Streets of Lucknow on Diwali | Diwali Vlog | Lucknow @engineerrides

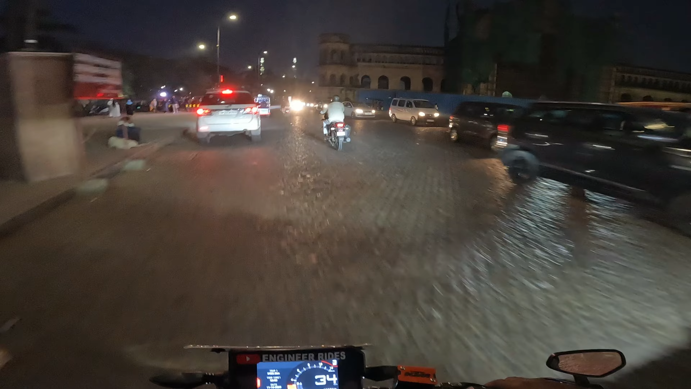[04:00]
लेकिन लोगों ने बड़े इमामबाड़े पर बहुत ज़्यादा लाइटिंग कर रखी है और वो बहुत प्यारा लग रहा है।
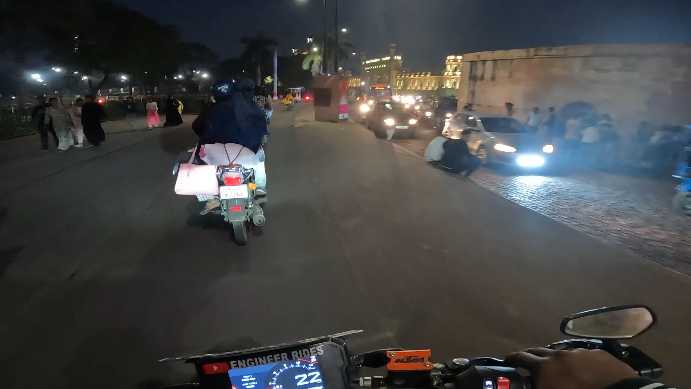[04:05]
ये देखिए यहाँ से तो पूरी चमक ही चमक दिख रही है।
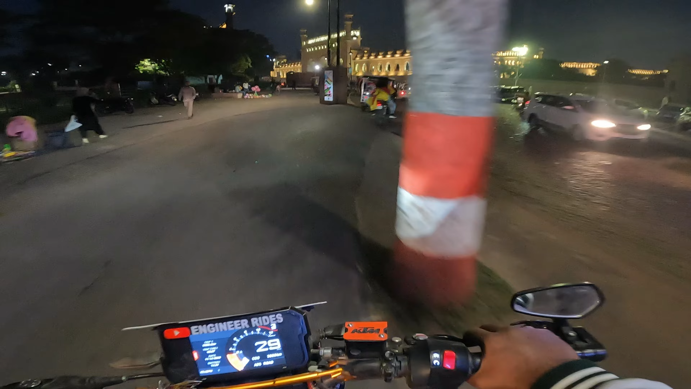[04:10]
पूरा लाइक अंदर तक पूरी लाइटिंग कर रखी है,
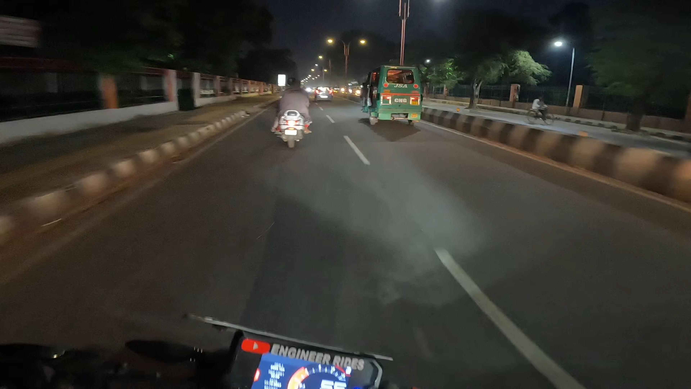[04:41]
ओ भाई क्या माहौल है, मतलब ट्रैफिक बहुत ही ज़्यादा कम है क्योंकि सब लोग आई थिंक दिवाली के दिन तो ज़्यादातर लोग घर ही पर रह रहे होंगे, और आई थिंक ये लास्ट दिन होगा छुट्टी का है,
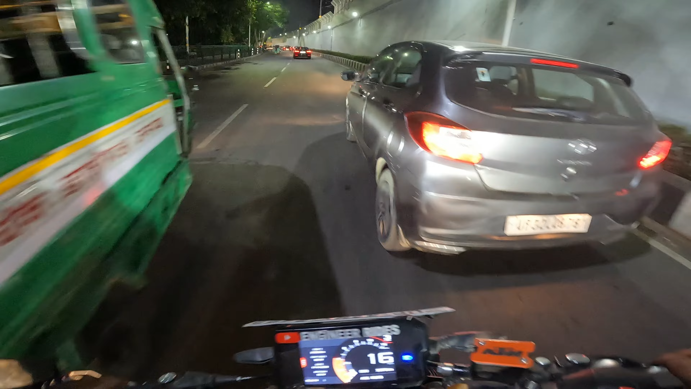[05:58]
और मैंने एक दो रील्स देखी थी जिनने ड्रोन से अप शॉट्स लिए थे, इतना प्यारा लग रहा था कि पूछे मत।
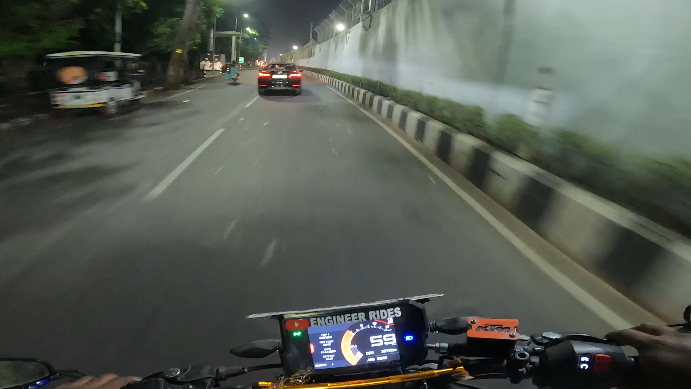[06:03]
तो अब हम एंटर करने वाले हज़रतगंज, द हार्ट ऑफ लखनऊ। यहाँ पे तो लुक ही चेंज हो जाता है पूरा।
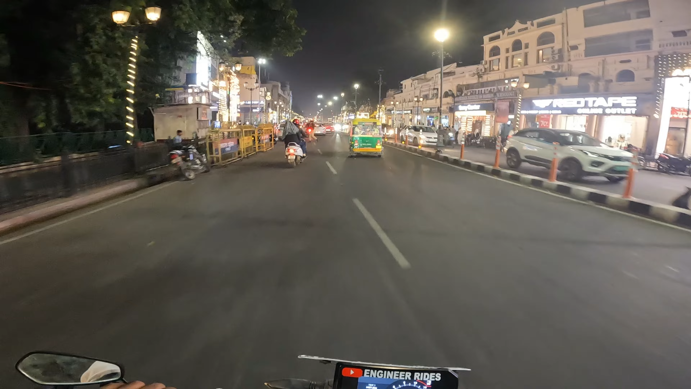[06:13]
ओ भाई क्या लाइटिंग है भाई, वैसे सच बताऊं तो ये वैसे ही हमेशा लाइक चमकता रहता है, तो इतना खास डिफरेंस नहीं आ रहा है, लेकिन हाँ तो भी डिफरेंस थोड़ा बहुत पता चल रहा है,
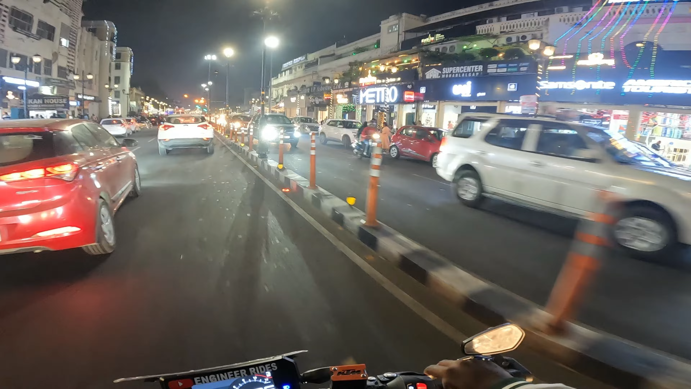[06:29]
जो अलग से ग्रीन लाइट रेड लाइट्स और जो झालरें लगी हैं ना उनसे डिफरेंस पता चल जा रहा है।
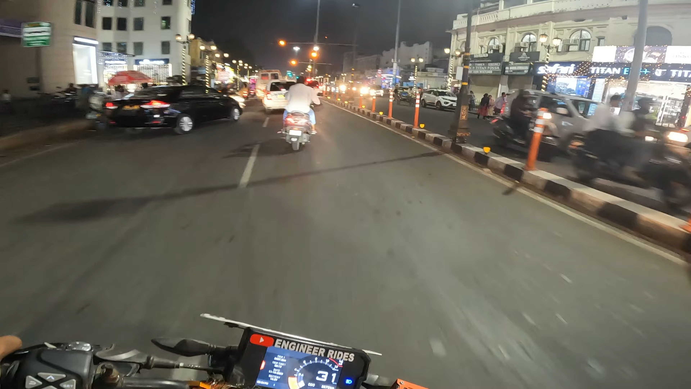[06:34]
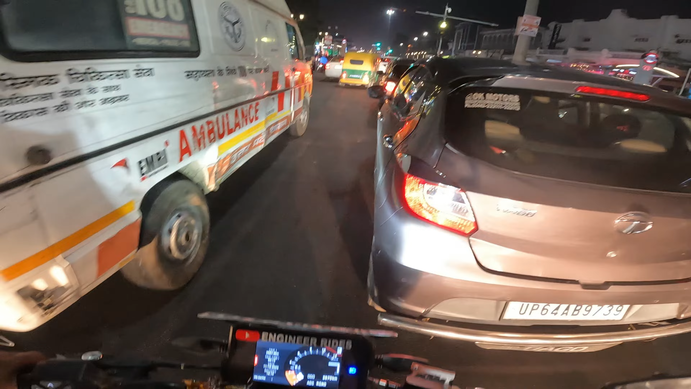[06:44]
इन बहुत सजा है और अच्छे खासे लाइक जितने भी स्टूडेंट्स होंगे वो तो पक्का चले गए होंगे अपने अपने घर,
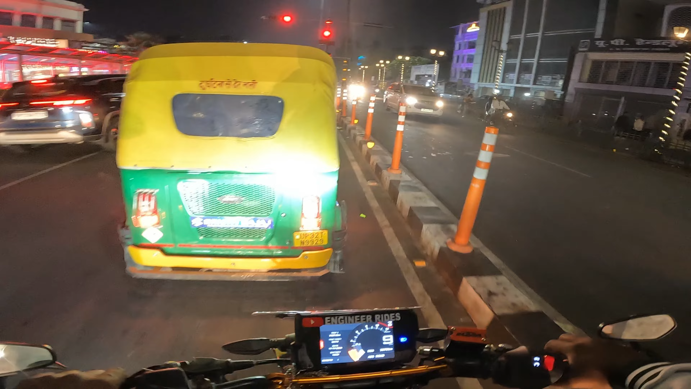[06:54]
तो इस वजह से थोड़ा साइड्स में आपको जो स्ट्रीट्स हैं वहाँ पे थोड़ा माहौल थोड़ा लो दिख रहा होगा।
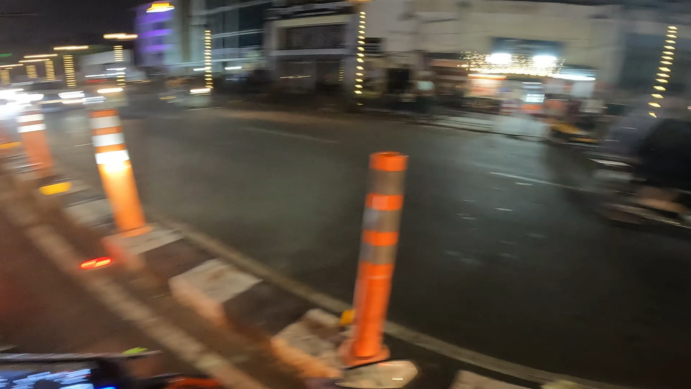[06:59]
इधर हो गया देखिए लेफ्ट साइड वेफ्ट साइड में, वरना यहाँ पे अच्छी खासी भीड़ रहती है।